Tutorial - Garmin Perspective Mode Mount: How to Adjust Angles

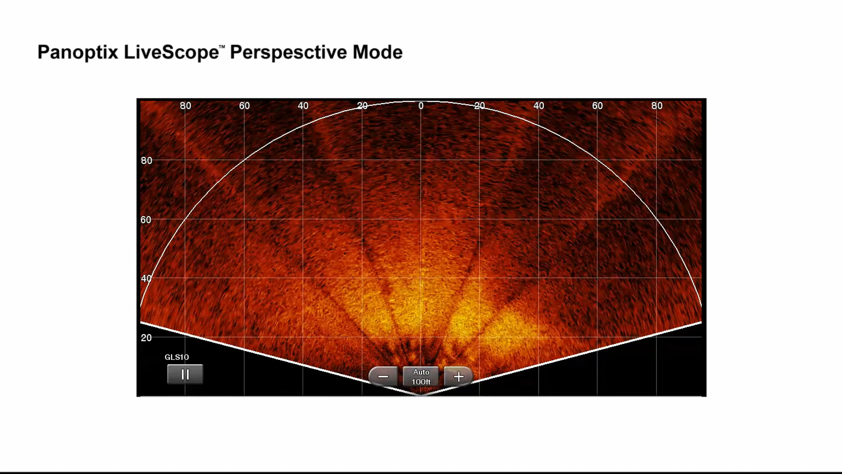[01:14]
Use perspective view to see even more in shallow water. Finally,
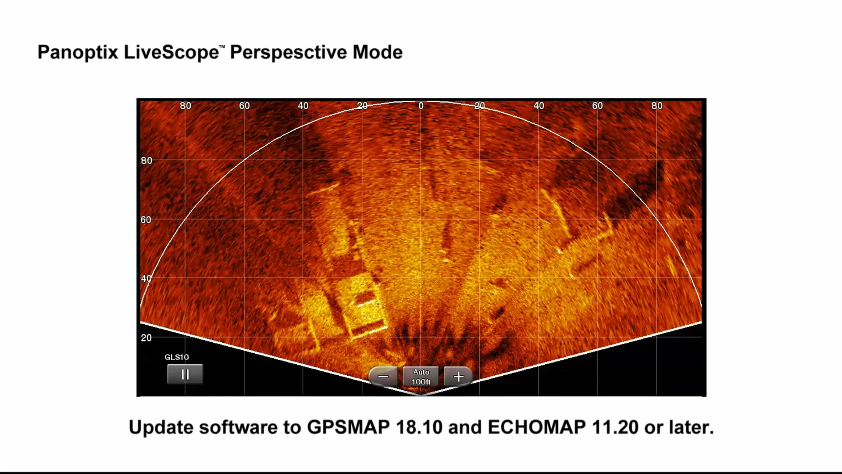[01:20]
be sure your software versions are updated to GPS map 18.1 and echo map 11.2 or later.